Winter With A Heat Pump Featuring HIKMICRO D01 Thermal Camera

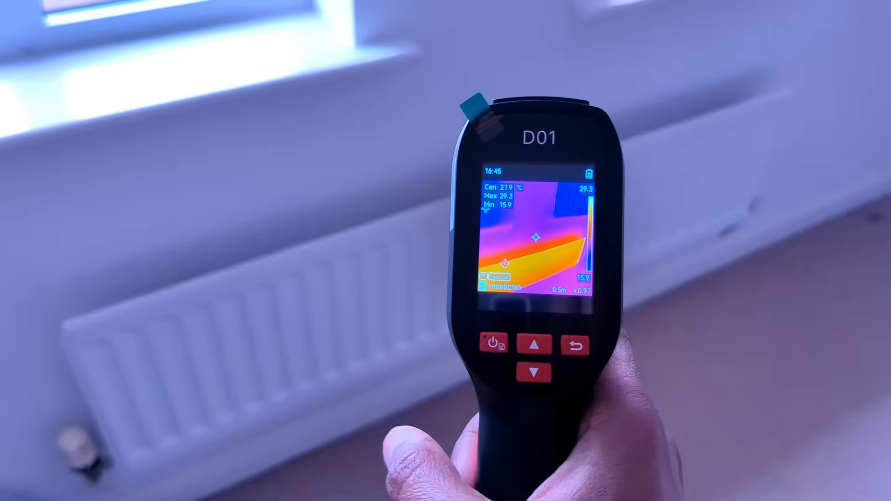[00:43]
and balance your radiators using the lock shields with a thermal camera like this one from Hick Micro.
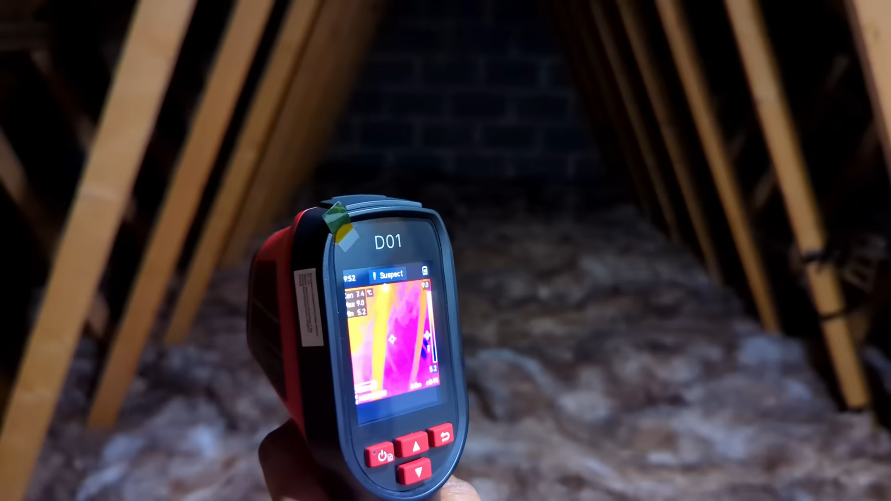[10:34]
This AI-driven mode enhances the thermal image, making it easier to spot cold spots,
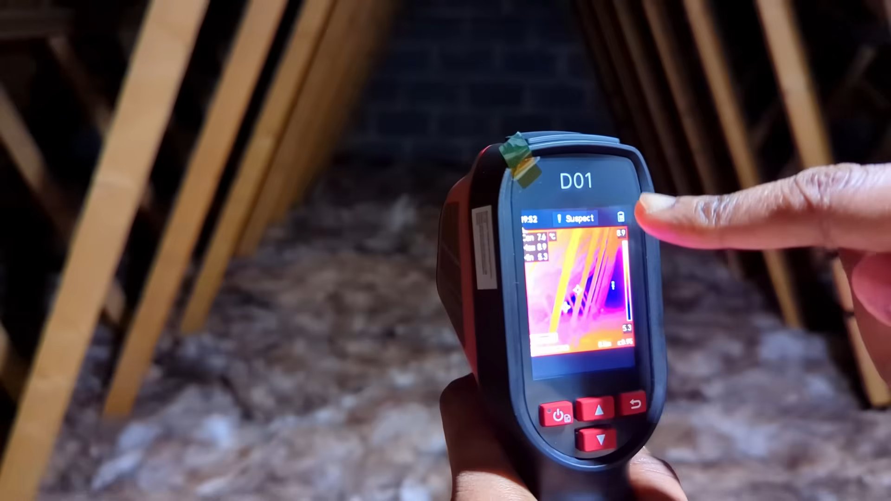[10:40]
drafts, and missing insulation, highlighting areas where heat may be escaping.
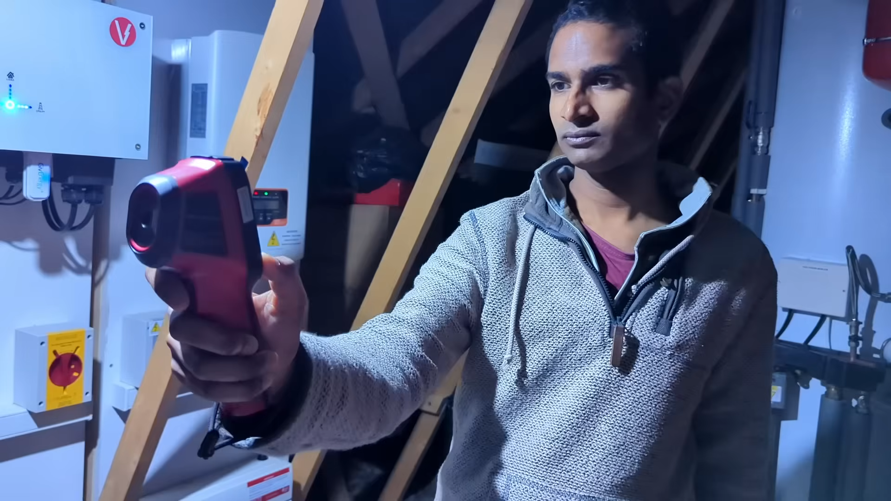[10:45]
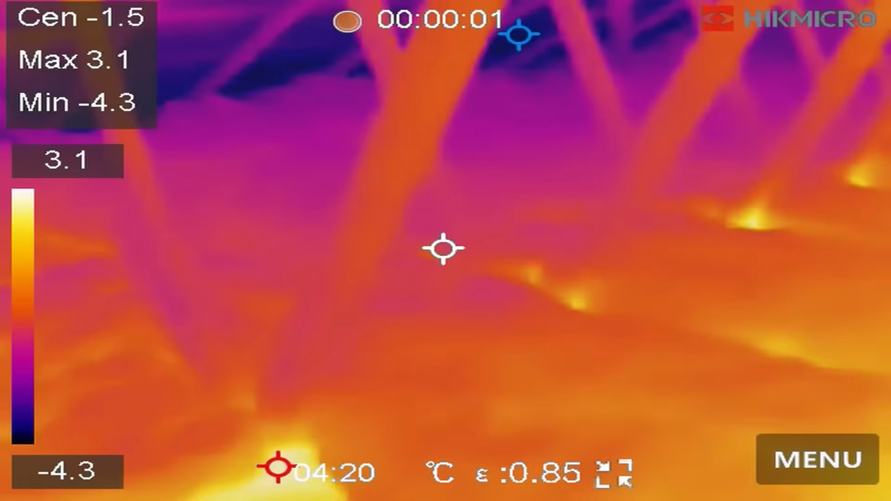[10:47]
On screen: spot -1.5°C, max 3.1°C, min -4.3°C
Next, scan the loft area slowly and around any known areas of weakness like around cables, pipes, and loft hatches.
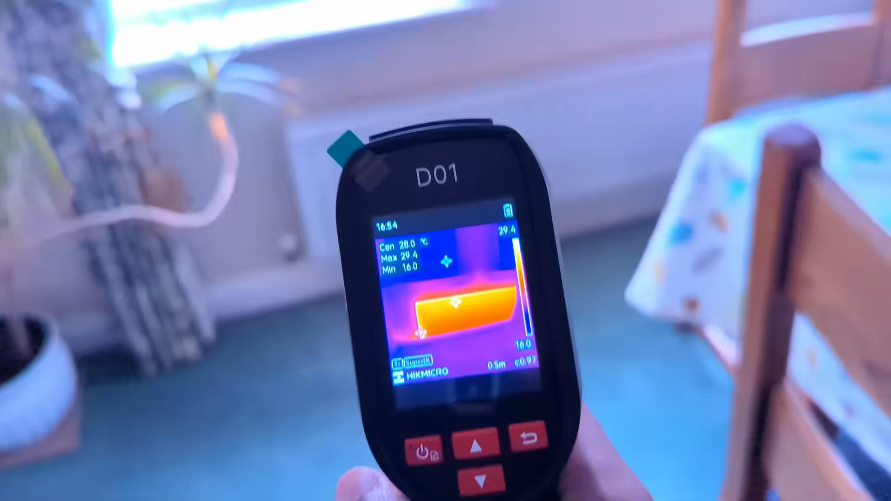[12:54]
On screen: spot 28.0°C
The D01 makes this easy with its super IR resolution of 57,600 pixels and auto tracking hot, cold and center spots displaying their corresponding values.
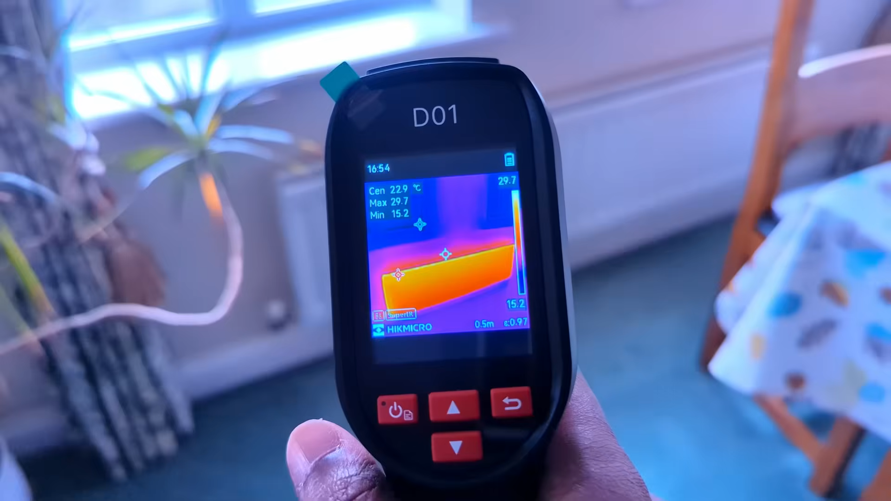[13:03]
On screen: spot 22.9°C
On radiators heating up slower often further from the heat pump keep the lock shield more open. Start with a quarter turn at a time.
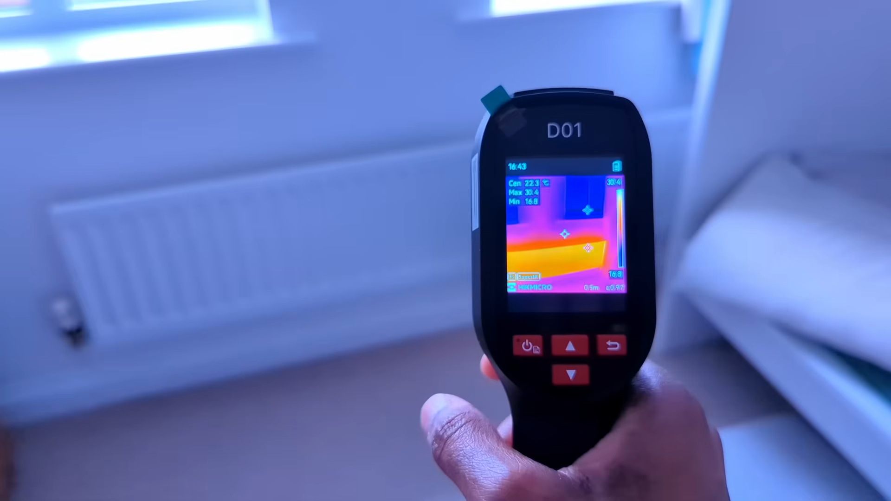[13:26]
Your goal here is for all the radiators to warm up roughly at the same rate with
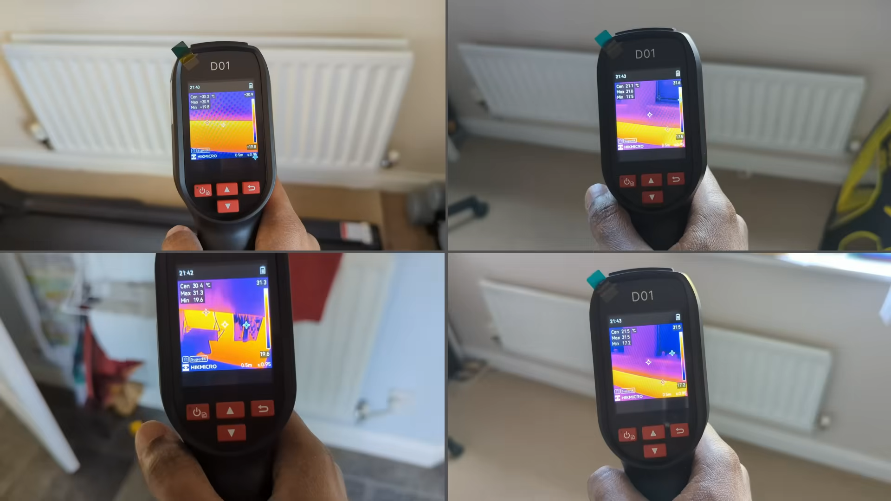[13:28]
similar surface temperatures along the top bar where the thermal camera shows an even color or temperature profile.